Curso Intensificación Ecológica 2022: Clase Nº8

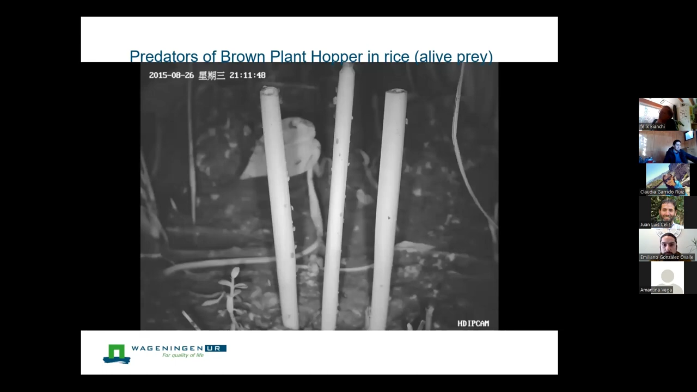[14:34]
Oh, and he has one, but we also found birds.